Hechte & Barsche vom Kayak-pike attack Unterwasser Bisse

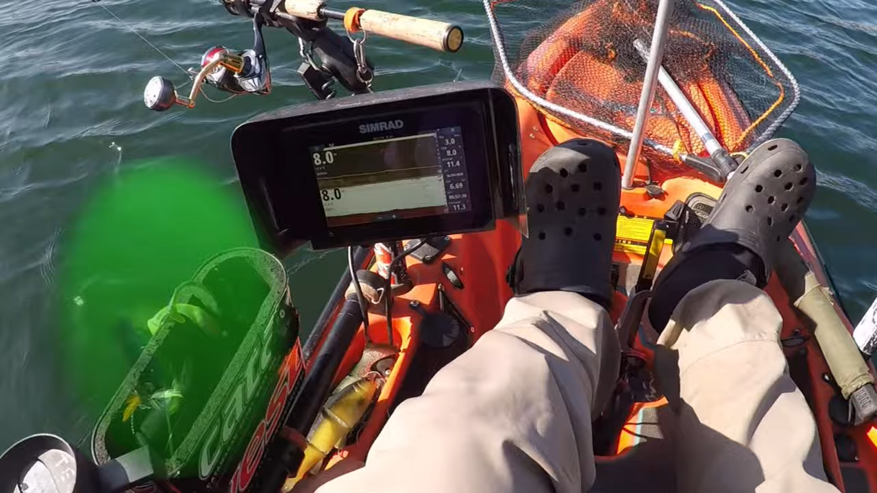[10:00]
Also da könnte es gleich klappern. Ja, und da unten, das sieht ja wohl auch wie ein großer Hecht aus. Von mir aus darf er jetzt beißen.